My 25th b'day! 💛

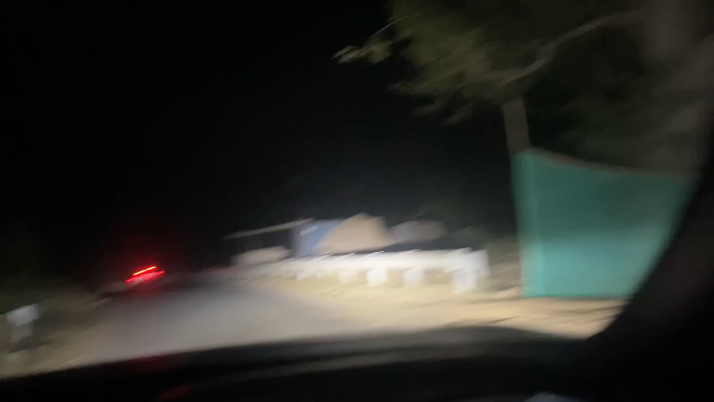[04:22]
हम लोग अरावली हिल्स में तो हाँ, बढ़िया रास्ता है यहाँ पे, अगर तुम लोग आना चाहते हो तो प्लीज आओ। दो मिनट पहले बहुत बढ़िया रास्ता है, मजा आएगा।